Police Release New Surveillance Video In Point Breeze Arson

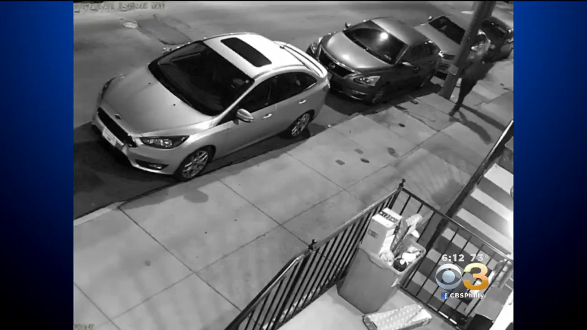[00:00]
POLICE HAVE RELEASED NEW SURVEILLANCE VIDEO OF A MAN WANTED IN CONNECTION TO AN ARSON IN THE CITY'S POINT BREEZE SECTION. THE FIRE DESTROYED FOUR TOWNHOMES UNDER CONSTRUCTION AND DAMAGED SEVERAL OTHERS EARLIER THIS MONTH AT 20th AND WHARTON.